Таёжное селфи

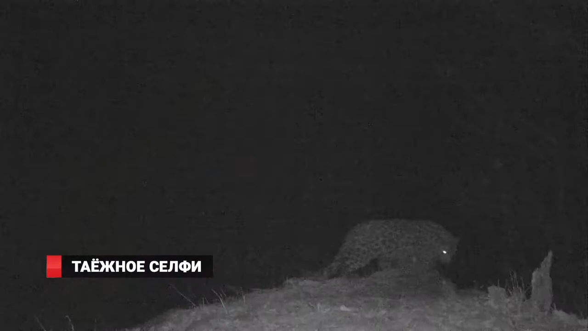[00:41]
Уже под покровом ночи в кадре появляется леопард Валера, назван это хоккеистами клуба «Адмирал» в честь легендарного Валерия Харламова. С вершины пятнистый охотник внимательно наблюдает за кругой, вслушиваясь в тишину тайги. Наконец, явно заметив что-то, он спускается вниз. Вновь появившись в кадре, хищник уже спокойно отдыхает, облизываясь, вероятно, после плотного ужина. Хотя сама добыча в кадр не попадает, специалисты предполагают, что останки пойманного зверя Валера оставил неподалеку от съемочной площадки. Этим можно объяснить активный интерес к этому месту других животных.